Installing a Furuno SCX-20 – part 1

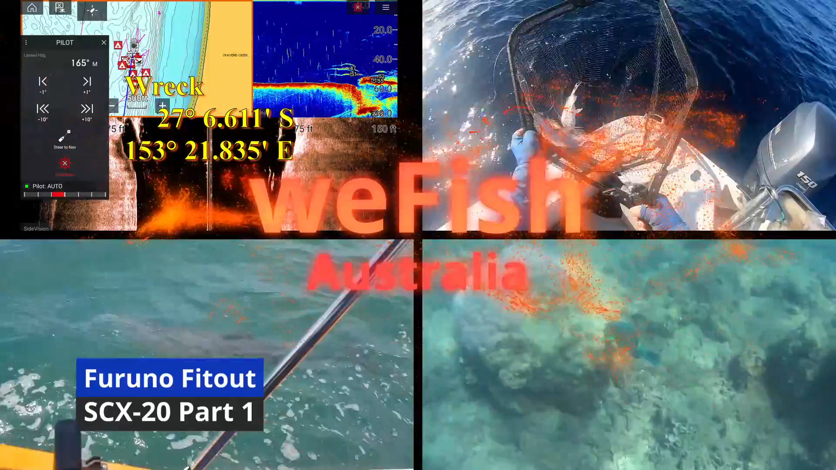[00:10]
This is a Farino product and it is arguably the heart of the system that I'm putting on the boat.
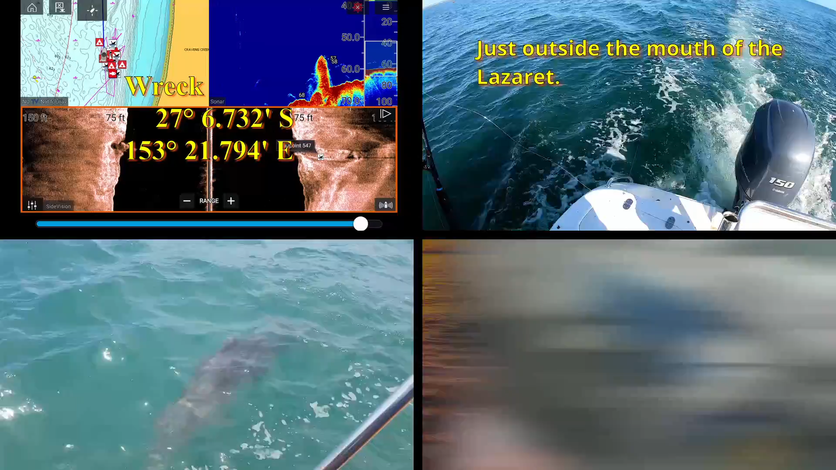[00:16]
It's a satellite compass but it's far more than that. It's got four GPS antennas in it,
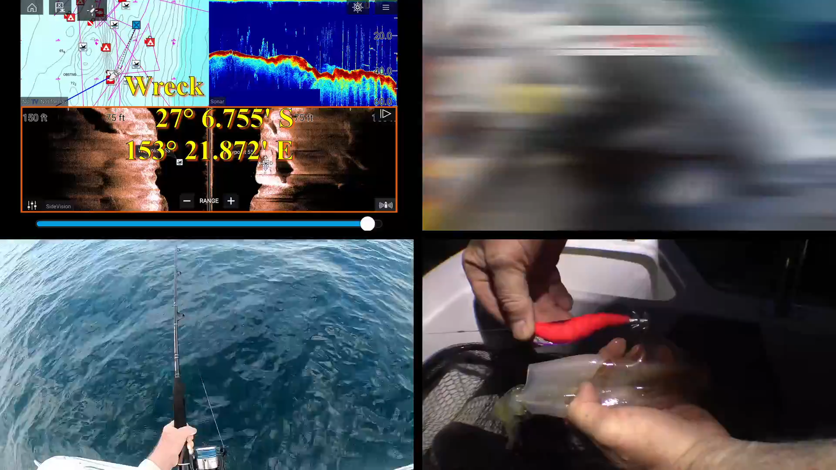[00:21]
one in each corner and what that does is it lets you have a pitch, roll, yaw and heave compensation on all your signals.